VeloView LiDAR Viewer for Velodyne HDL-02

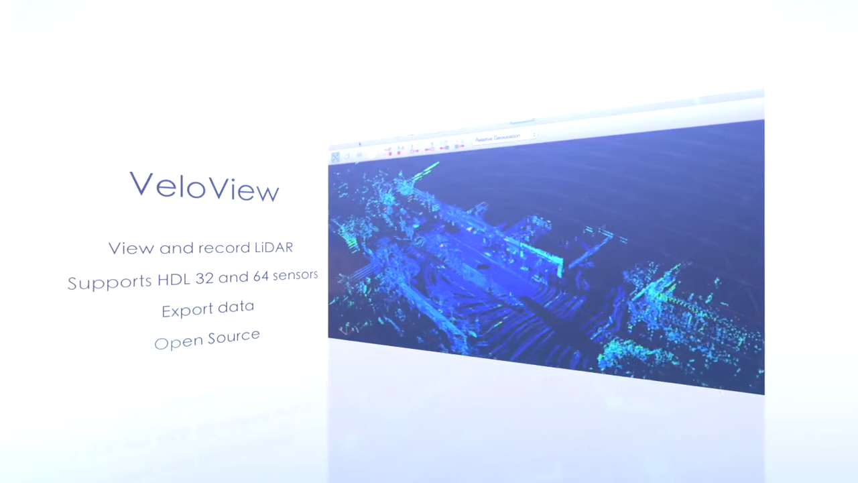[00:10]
The new release focuses on processing GPS data and other new features.
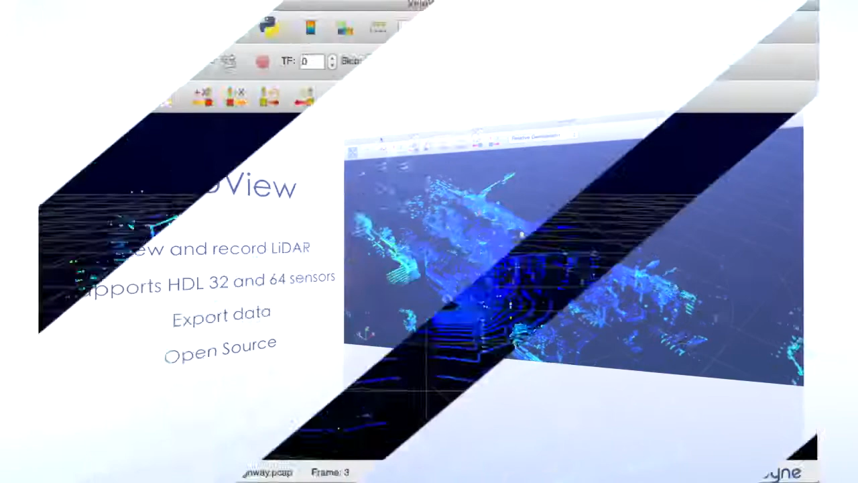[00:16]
The standard playback mode of VeloView shows incoming point data in the coordinate system of the sensor.
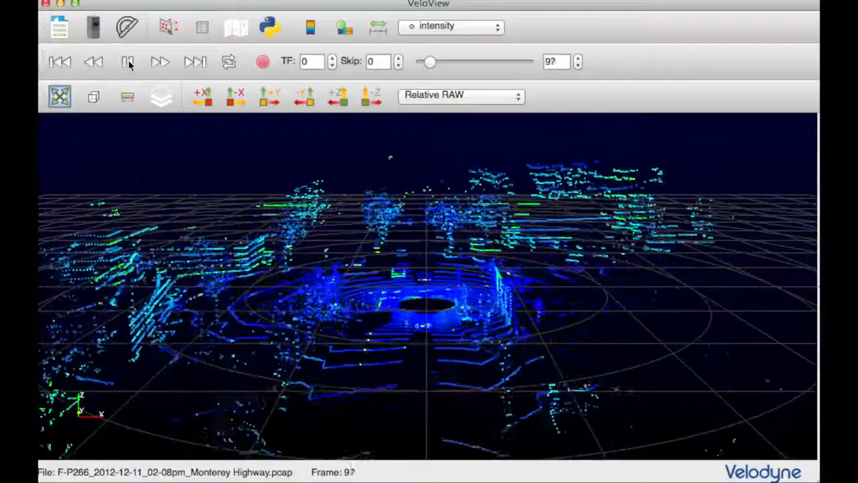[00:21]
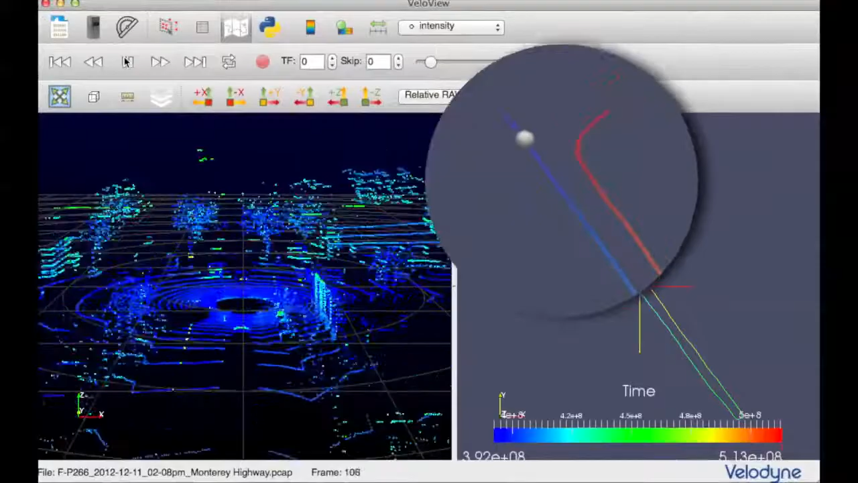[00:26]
In VeloView 2, the user now has the ability to visualize the sensor path associated with a recording. GPS and IMU data can also be accessed, along with point data, in the spreadsheet view of the application.
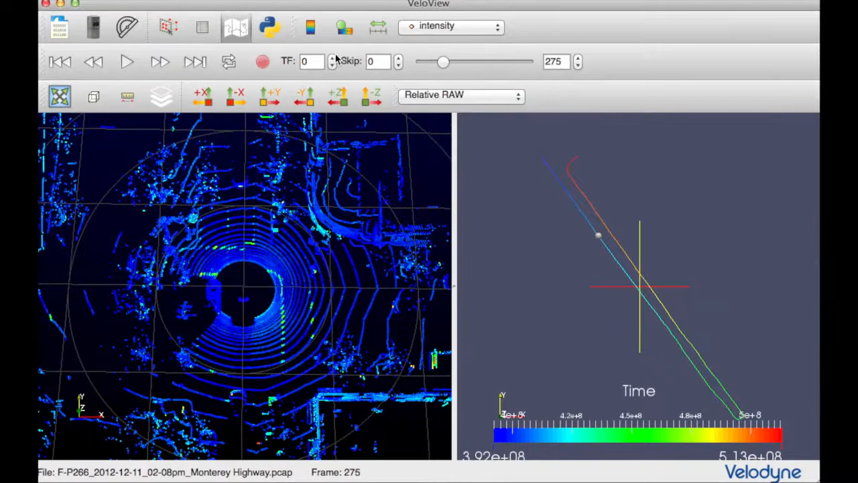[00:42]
Using position information, VeloView 2 can show multiple frames of input data simultaneously. Trailing frames are transformed by the position data to produce a more complete view of the scene.
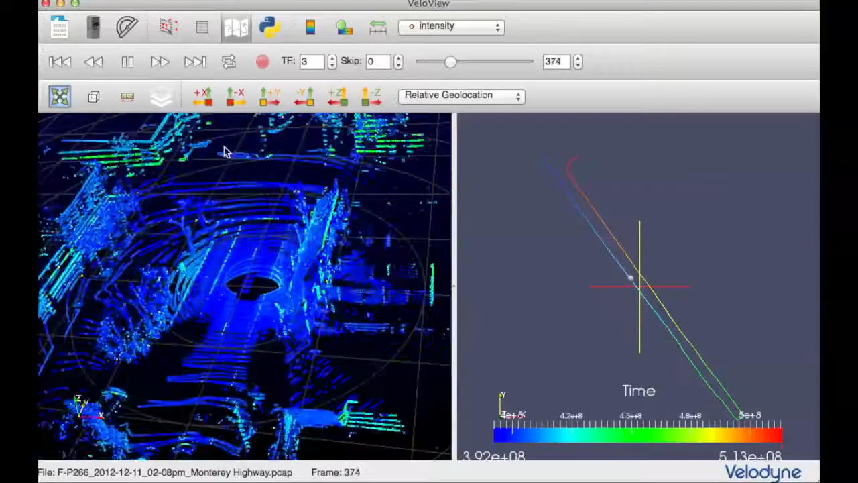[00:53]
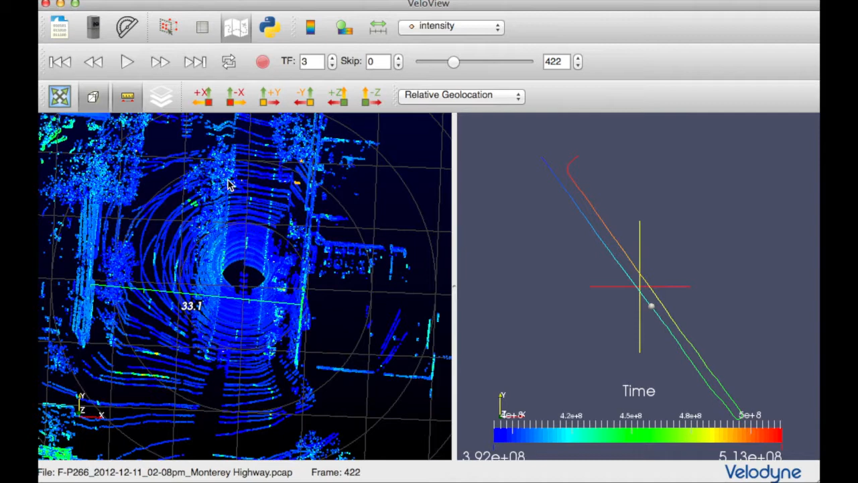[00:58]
Other new features include a ruler tool for making measurements between objects in the scene, and the ability to show or hide individual lasers.